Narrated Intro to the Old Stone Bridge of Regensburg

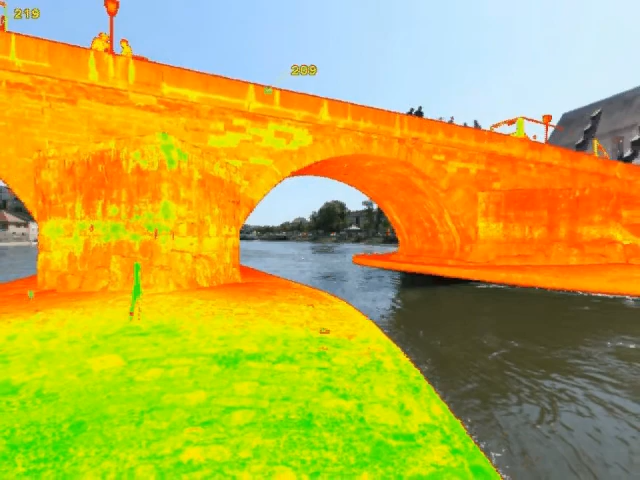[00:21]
several digital panoramic photographs were also taken.
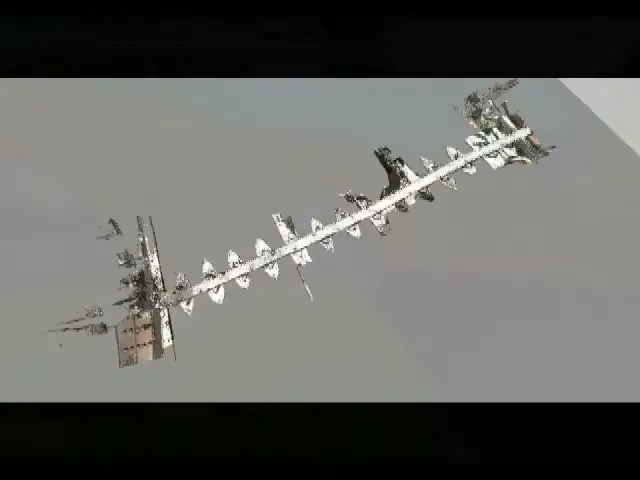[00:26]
The stone bridge of Regensburg was chosen for digital preservation because of its long important history,
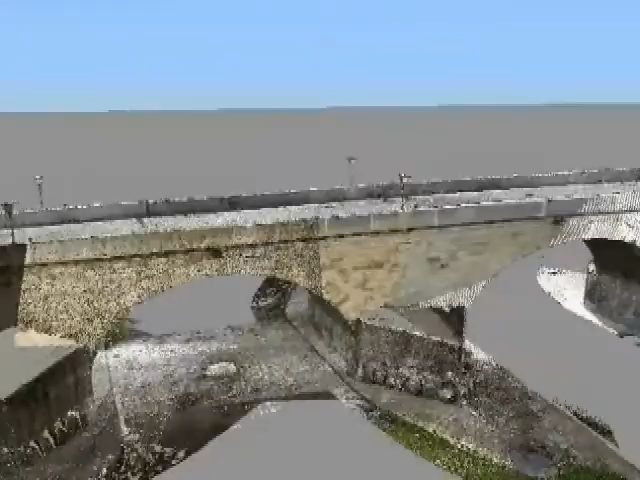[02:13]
The Digital Documentation Project will provide a detailed record should any catastrophic events occur,
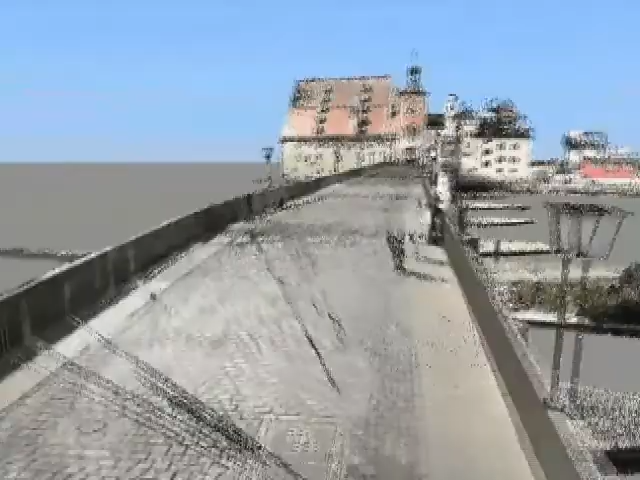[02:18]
but it will also aid conservators who are now planning refurbishment and consolidation of this historic landmark.